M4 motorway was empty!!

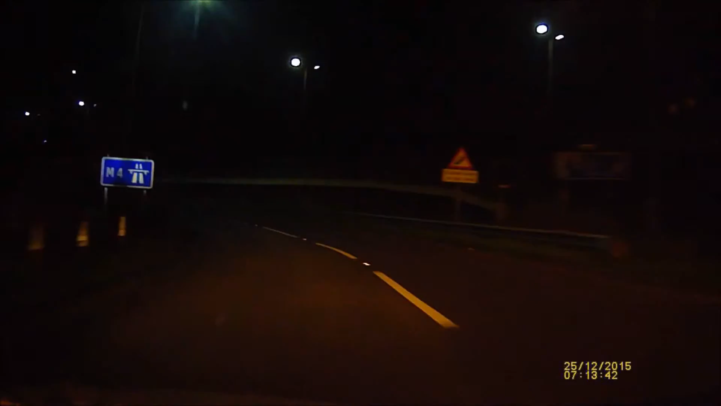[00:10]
Today is a Christmas day. I am going to work and normally this M4 road waterway is jam packed. It's so busy but I wanted to show you because it's a Christmas day. The road is completely empty. Look, you can see yourself. You can drive anywhere. There is no one to annoy you.